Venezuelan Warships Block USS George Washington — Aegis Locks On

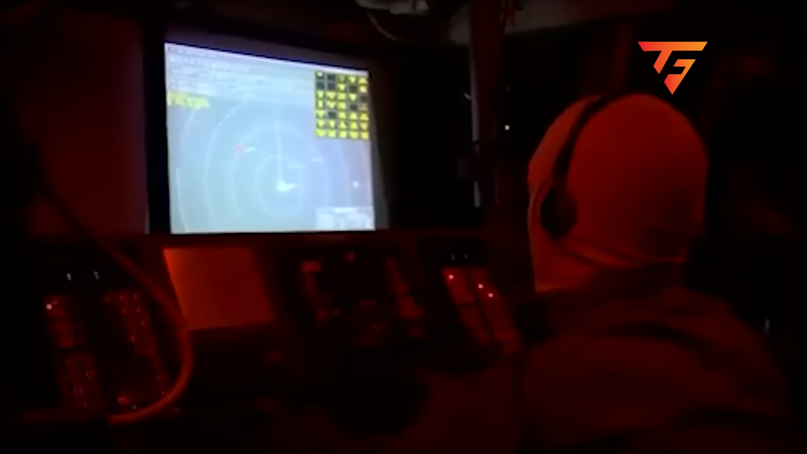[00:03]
At 0430 hours, the radar screen lit up with six hostile contacts,
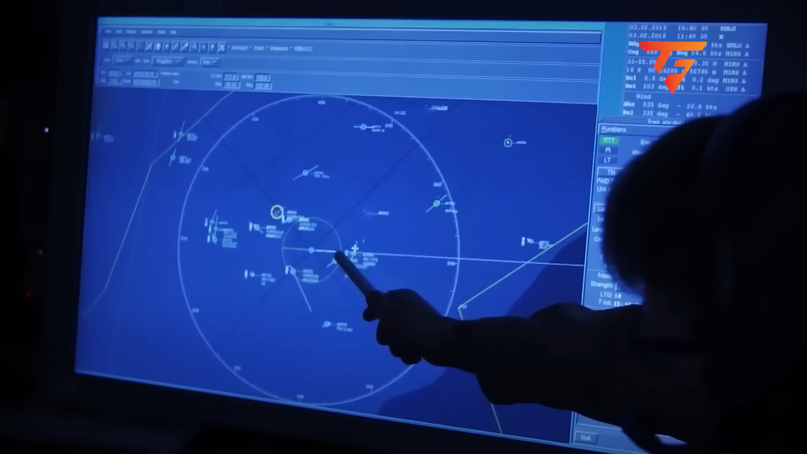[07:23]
The entire incident lasted 22 seconds before the Venezuelan radar shut down.